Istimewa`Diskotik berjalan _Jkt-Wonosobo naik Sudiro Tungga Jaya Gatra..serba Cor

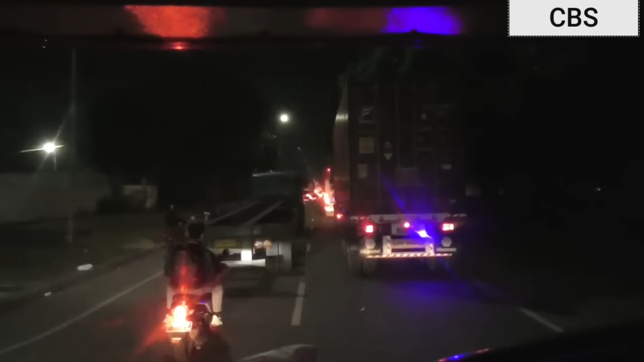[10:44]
Terus baru masuk tol Cibitung. Jam 19.28.
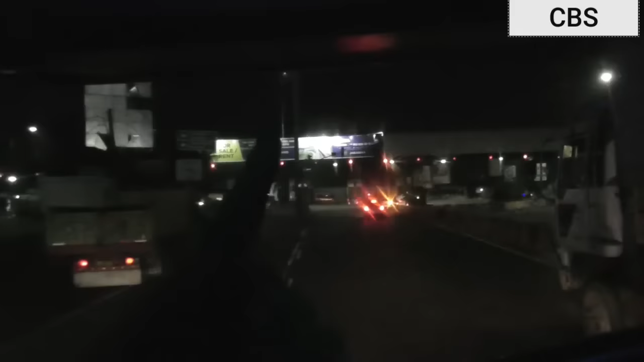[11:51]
Kalau ke kiri itu ke Lemabang, ke Jalan Pantura, ke kanan ke Lipo, dan juga bisa tembus ke Cibarusa. Cibarusa ke Jonggol.
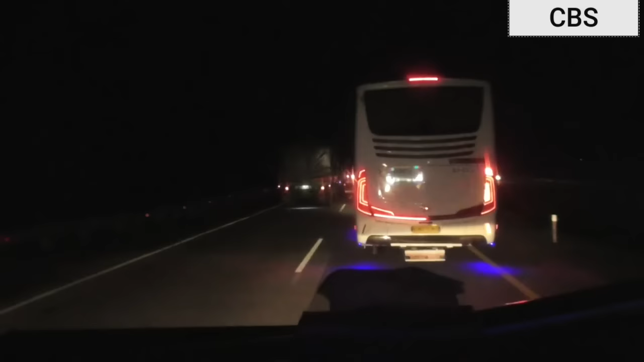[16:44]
Oh, depannya truk. Sekarang gua ambil sih. Ambil kanan.
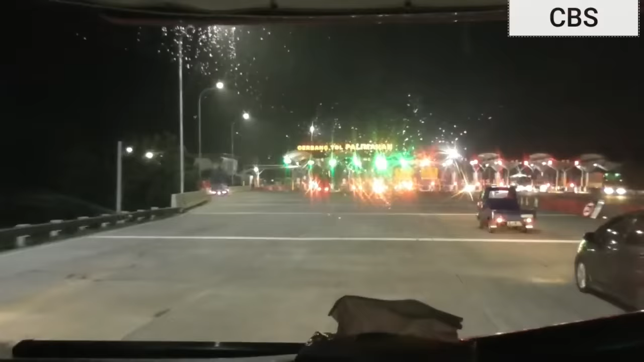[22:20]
jam 21.52 masuk kota Cirebon, gerbang tol Palimanan.
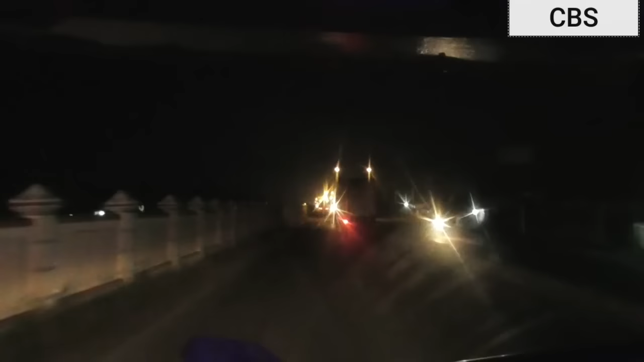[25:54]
500 meter dari perlintasan kereta api Pejagan yang barusan lewat.